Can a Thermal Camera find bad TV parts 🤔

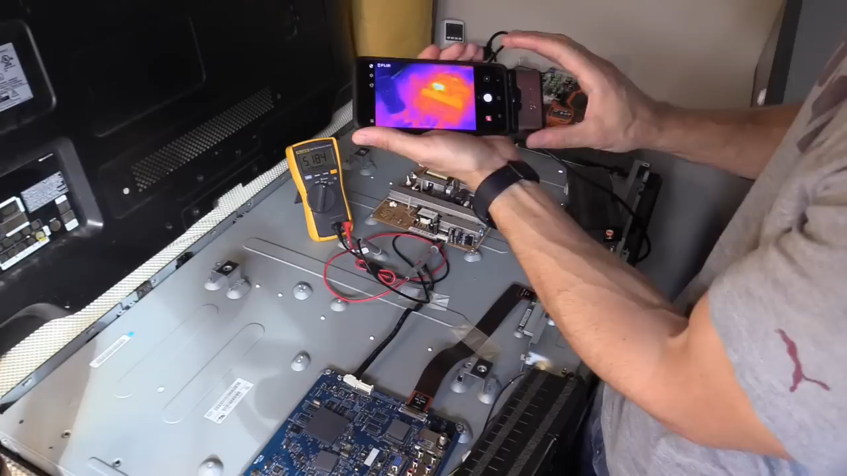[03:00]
So look at that. So you can see how hot the, it just turned off. I think I have a dirty connection.
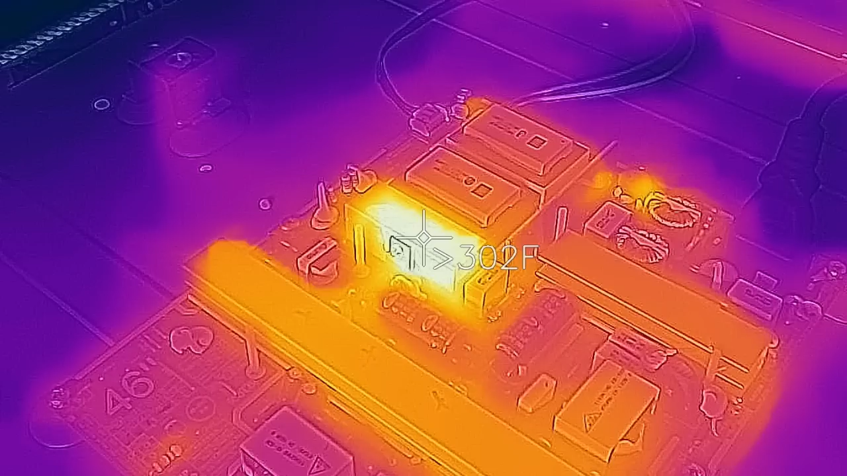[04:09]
On screen: spot 302°F
That one's probably bad, I'm thinking. Greg from shopjimmy.com sent me this, and you can check out Shop Jimmy.